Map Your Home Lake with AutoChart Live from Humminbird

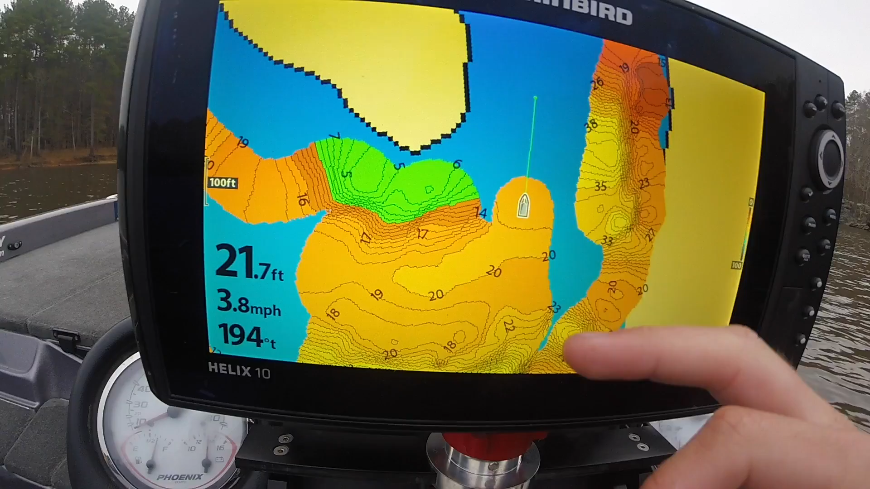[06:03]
On screen: depth 21.7 ft, speed 3.8 mph
And then you can see we went for a little bit and it was a little deeper than that. And then it changed again. So, pretty cool. You can see there's the bank. We're not too far off of it now.
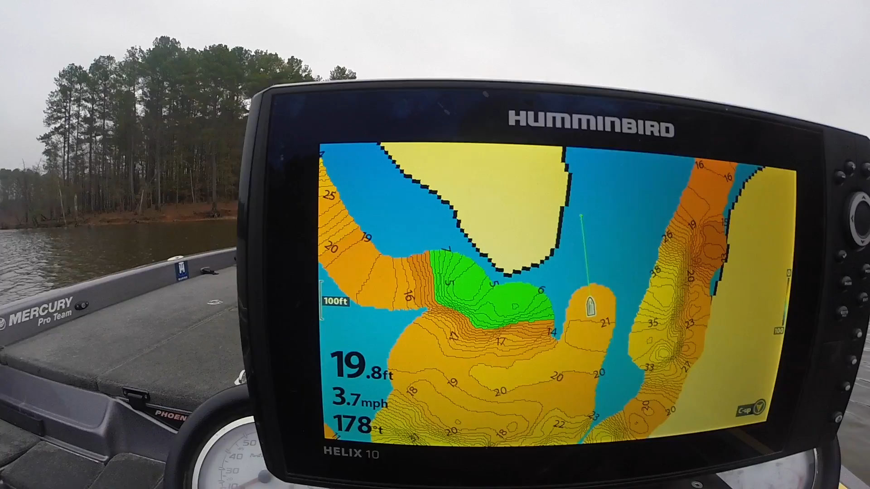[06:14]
On screen: depth 19.8 ft, speed 3.7 mph
I'm going to swing back around.
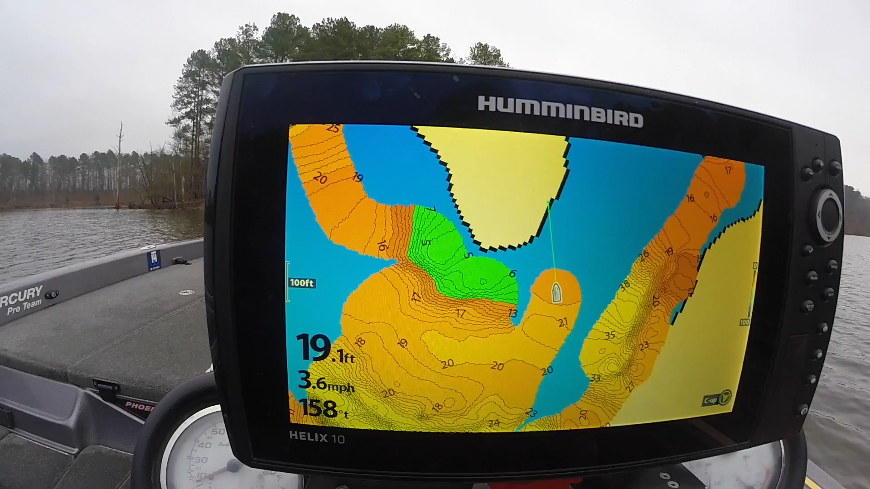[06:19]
On screen: depth 19.1 ft, speed 3.6 mph
Show you some shallow readings it's going to do. Now it's going to start coming up pretty quick. We were in 21. Now it's up to 17, 16. Now we're going to get to those shallow depths. Now we're all the way up to 13, 12, 8 feet deep. Boom. There goes the green.
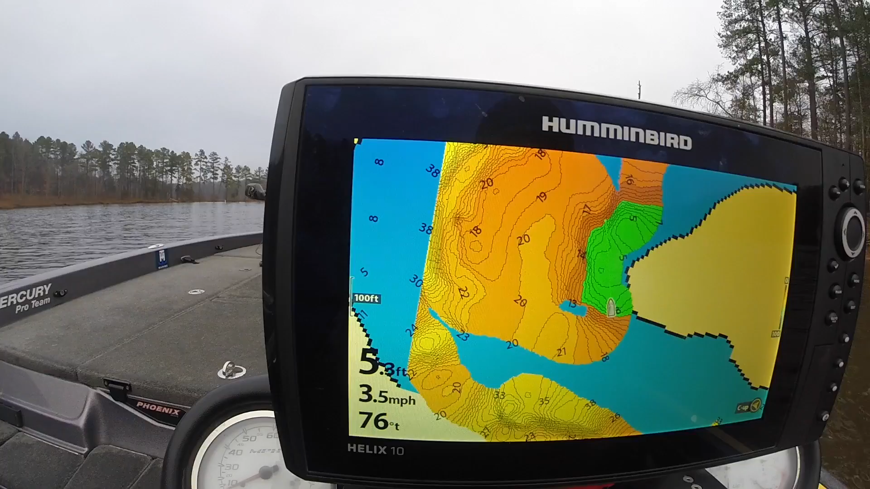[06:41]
On screen: speed 3.5 mph
There's your color for 5 feet deep. Green is 5 feet and less it looks like. That's what my settings are set on. And if you're like me and you're a little obsessive about perfect detail.
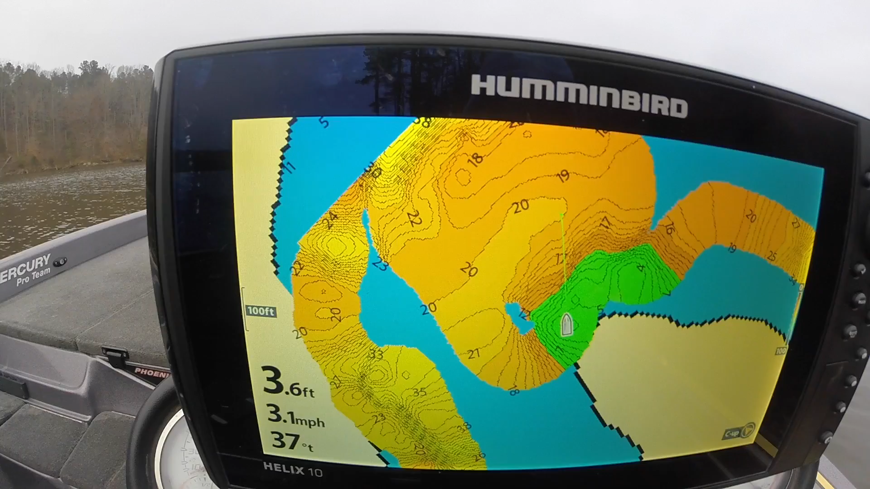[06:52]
On screen: depth 3.6 ft, speed 3.1 mph
I'm going to take this blue that's right here. I'm going to make it disappear by mapping that one little plot of water that we didn't get.
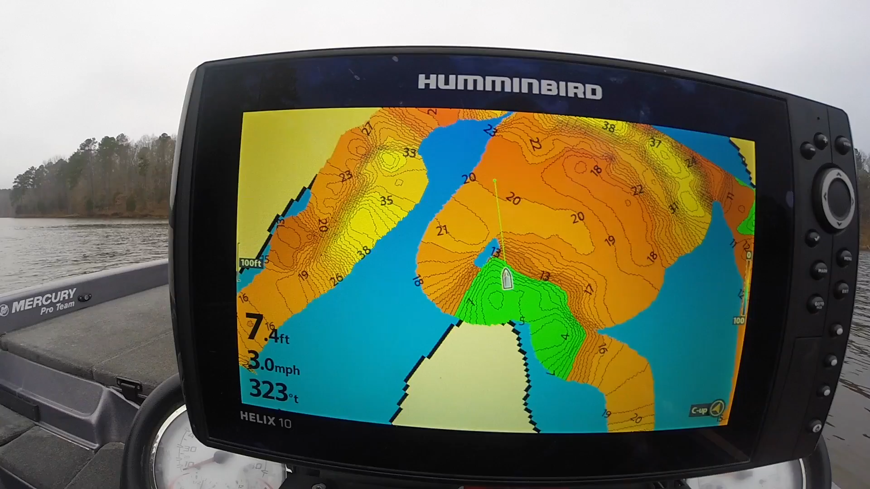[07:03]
On screen: depth 7.4 ft, speed 3.0 mph
You can see it might tell you something we didn't know about that shallow spot. Let's see.
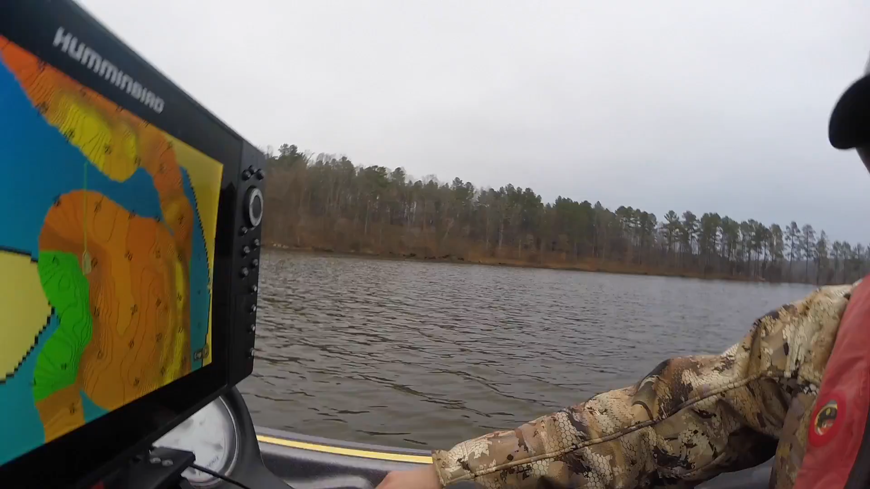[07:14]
I shut her off. Pretty cool. Auto chart live. Make your own maps. You can see here now. We'll zoom it out. You can see we have our own contours now.
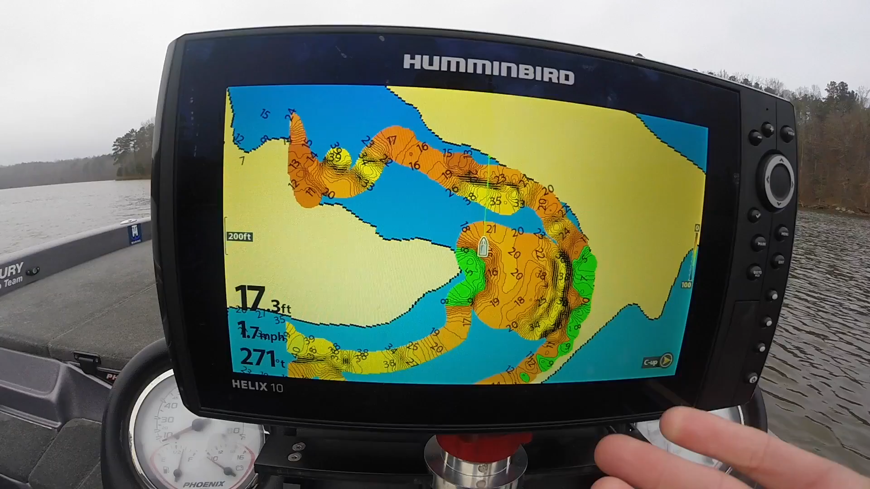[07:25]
On screen: depth 17.3 ft, speed 1.7 mph
If it's zoomed out while you're running. Boom. You know orange, yellow.
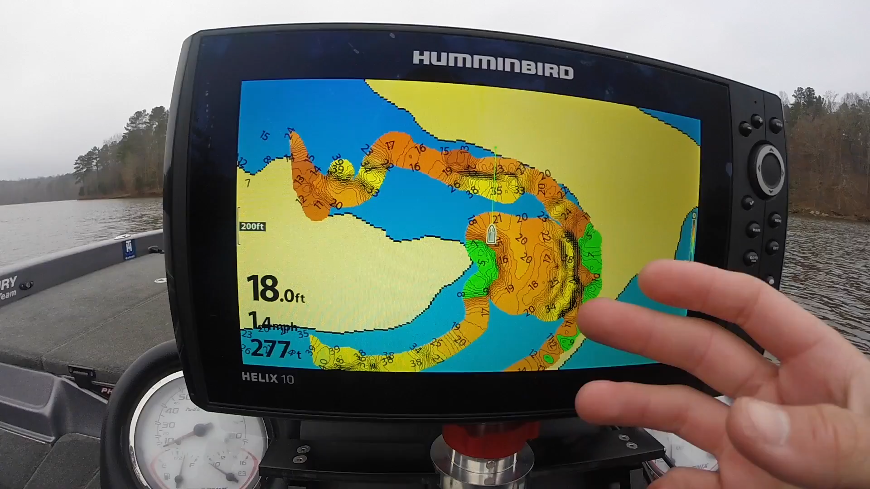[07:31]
On screen: depth 18.0 ft, speed 1.4 mph
It's all safe. Green is going to be shallow. Shows you perfectly.
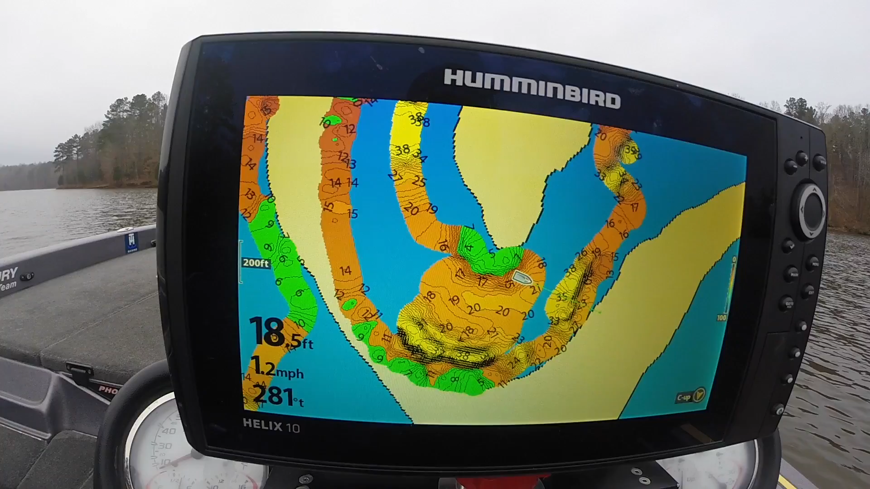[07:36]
On screen: depth 18.5 ft, speed 1.2 mph
If you want to pull up to a hump you can say or I'm catching fish in 20 feet.
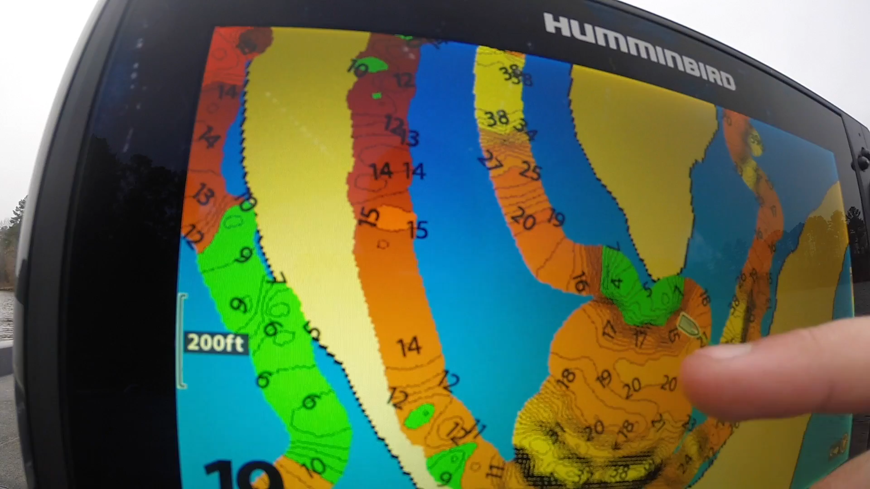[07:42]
Well you can see none of this is 20 feet and then oh there's 20 feet right in the middle of this point. You'd think it'd be out here on the outside but it's not.
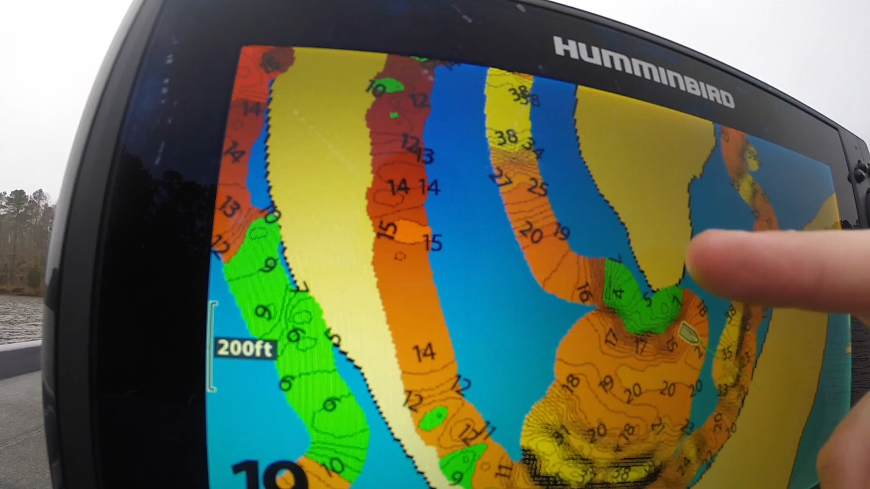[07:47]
It goes shallow, mid depth, 20 feet.
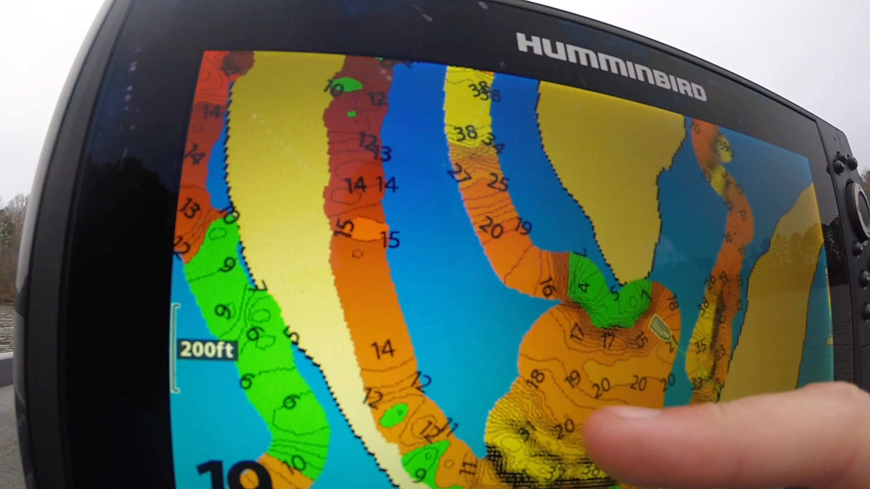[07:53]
Then it gets you know 18, 19 feet and then it drops back off into the channel. So a little ditch that runs through that point.